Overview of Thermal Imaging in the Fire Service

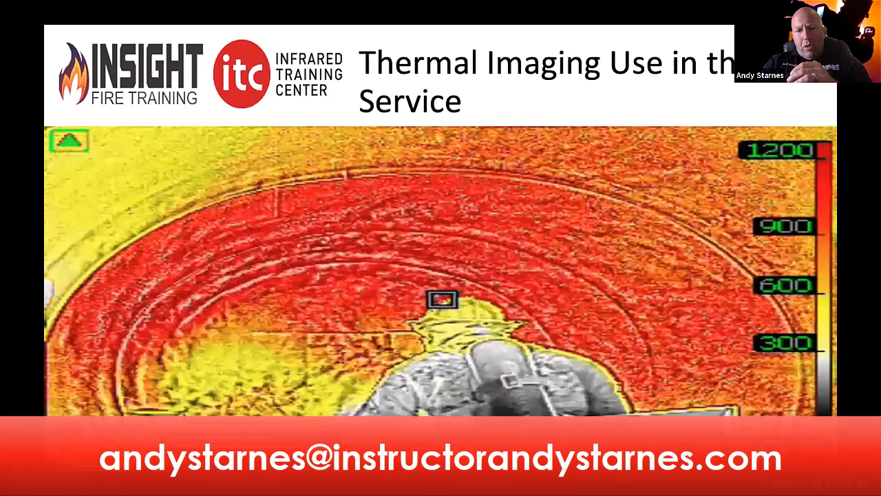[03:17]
So we'll share a little bit about that today.
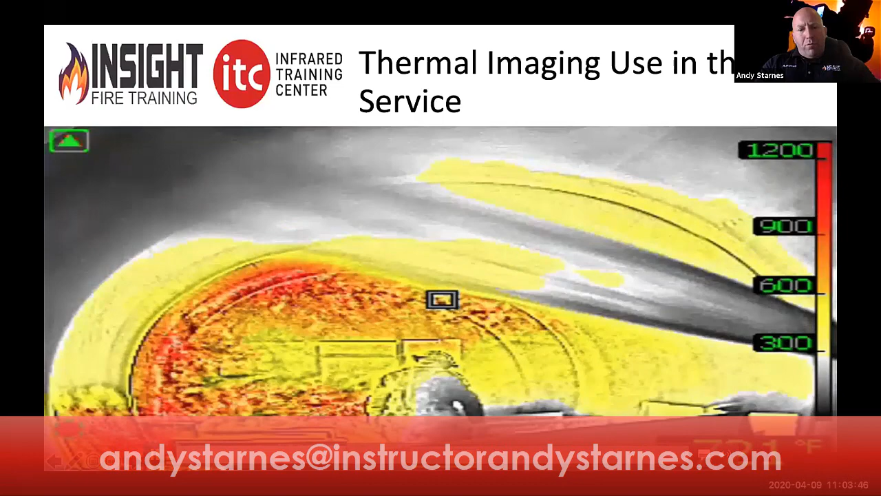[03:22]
So we can start off with a little bit of thermal imaging candy here from our recent training we did in the office simulator.
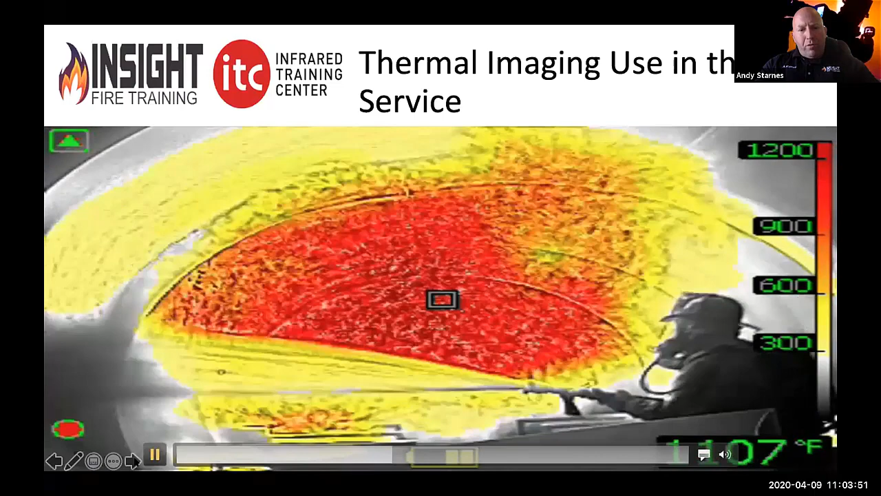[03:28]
So a lot of people will say, well, why does all this stuff have to even be talked about? Because thermal imaging cameras have been around for a while, and they have. You know, it was actually discovered a long time ago, infrared energy, by Sir William Herschel, but didn't start affecting us till the late 90s when they started being put in firefighters' hands. And I say that jokingly because a lot of times those were these giant barrels or the Carnes Iris. And those of you who've been around long enough know how big and bulky those things were. But as late as 2015, only 70% of the U.S.
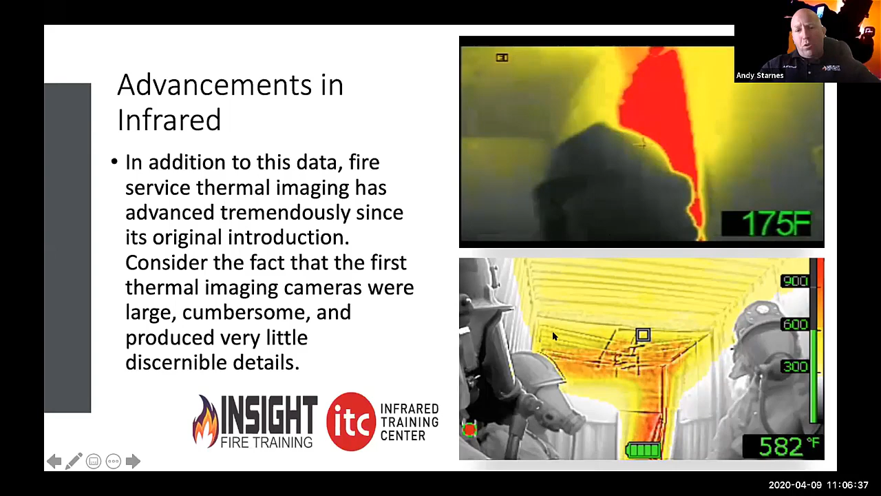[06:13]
They're lighter weight, and they produce better detail than they ever did in the past. So they're basing their perspective off the picture at the top when this is what we have now. It's like basing your whole TV experience on a black and white TV versus the smart TV. And the other thing is the majority of the U.S. Fire Service and internationally doesn't have training. We've had a lot of advancements in technology, but I would caution to say that more people know how to work their smartphone better than they know how to work a thermal imaging camera in an IDLH environment. And the only existing credentialed training program was the Law Enforcement Thermography Association prior to our Tactical Firefighting Thermal Imaging Certification that's now credentialed through Infrared Training Center.
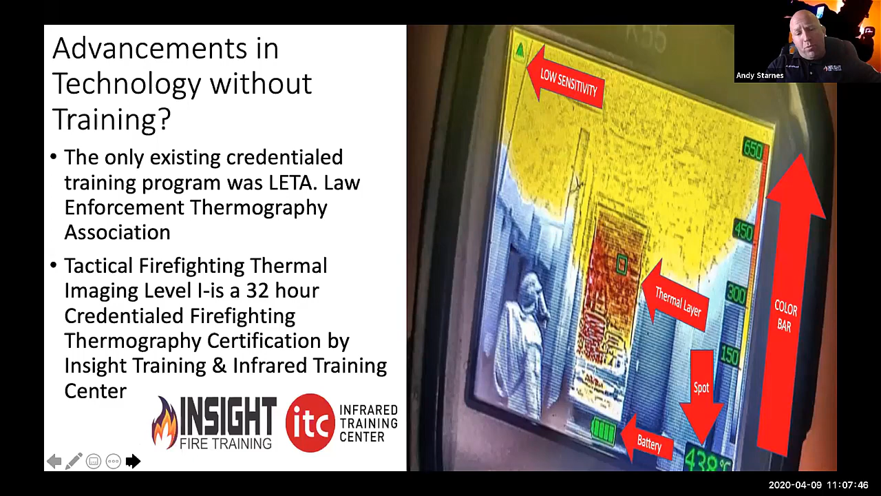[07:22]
And that, as Matt would tell you, is designed for specific quantitative usage, not qualitative, where we're looking just for specific areas of problems or heat. One of the other things that's happened since fire service ticks have come on the market is that now we have two primary types of cameras being marketed today.
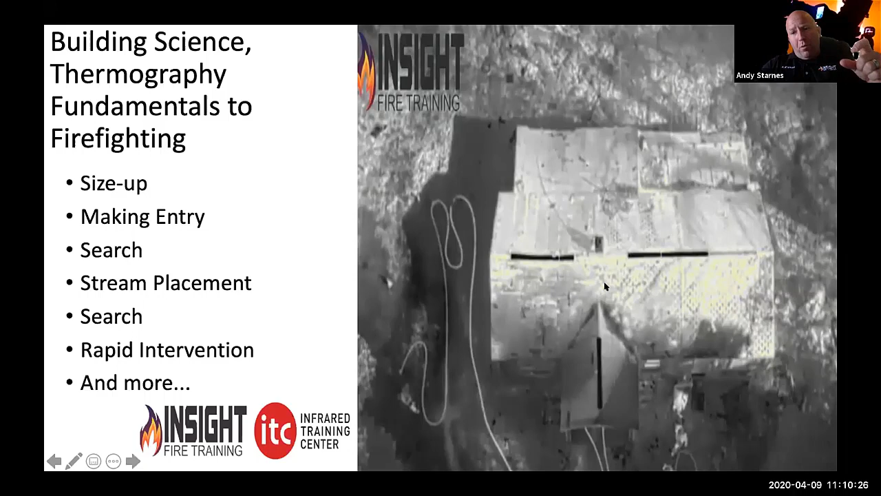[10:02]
This picture on the right is a 640 by 480 FLIR drone mounted on a DJI drone. that's 150 feet off the ground, and you can see the shingle pattern. Now, you think about if you had that on a handheld, what kind of detail you would have. This is not out of reach. This is not new. This was taken 2 years ago. So how can we enhance our size up as firefighters? You've probably heard a million times this one statement. So goes the first line, so goes the fire. Well, how did the first line get into place in the first place? Somebody sized that building up, whether it was the firefighter pulling the line off the back or the company officer. They looked at that building and they made an educated decision based on their training of where they were going to stretch that line.
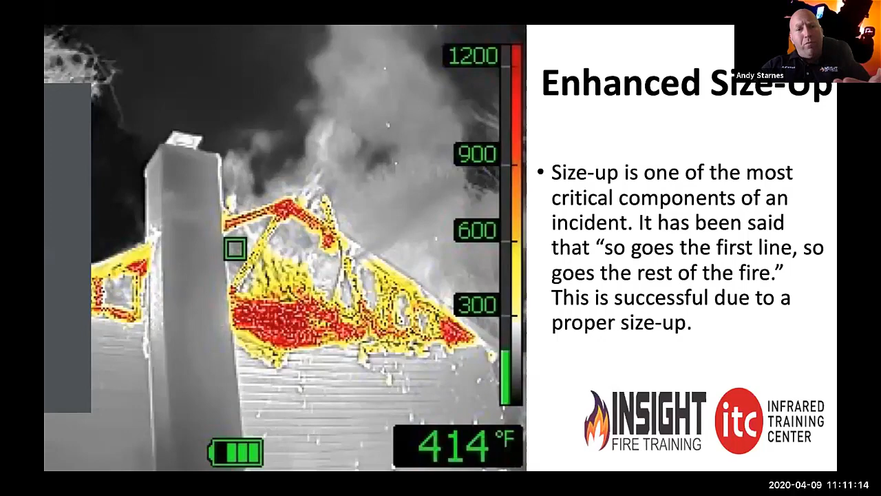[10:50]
On screen: spot 414°F
we're basically doing a hot lap or walking around the structure and taking our training and then our camera and putting those information together, where the fire is, where the fire might be going, where the victim might be, what's our best access. All of those things allow us to put that line into play. Here's an example. This is a pretty simple one. This is a college dormitory in Buchanan, West Virginia,
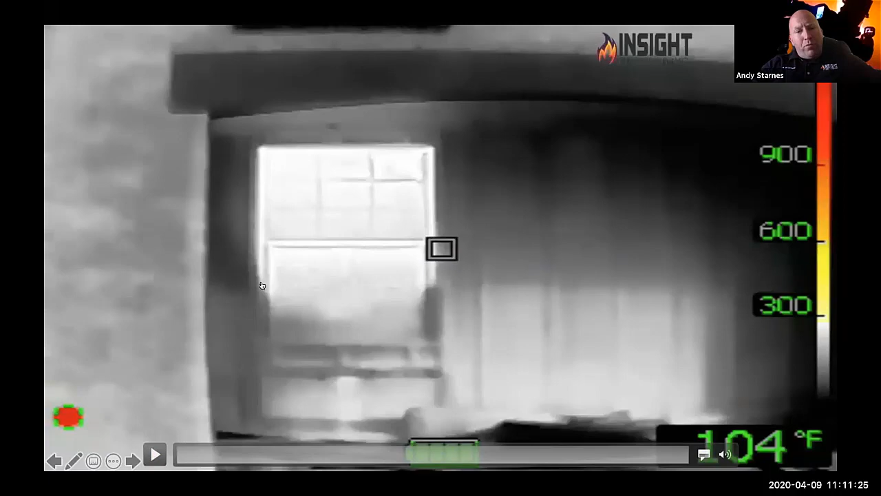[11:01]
On screen: spot 104°F
where we have one dormitory on fire and the one next to it is not. Now, this is just an example of where training comes into play. I was taught I couldn't see through windows or glass with a thermal imaging camera. And that is mostly true. But what you need to understand is it still shows heat. So watch this video. We've got a low E glass or double pane high efficiency window.
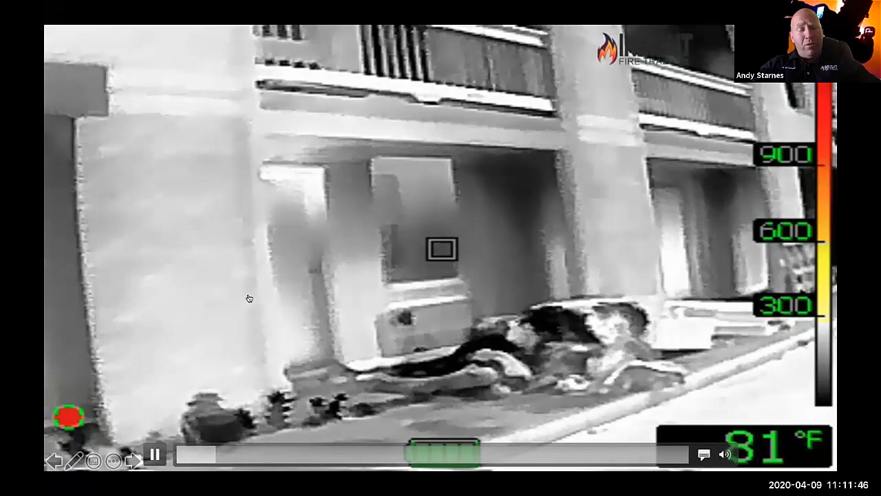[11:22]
On screen: spot 81°F
And then we have a standard college dormitory door with this white heat signature across the top. And we're going to look at this dormitory next door that's not on fire. This is our baseline, a normal heat signature.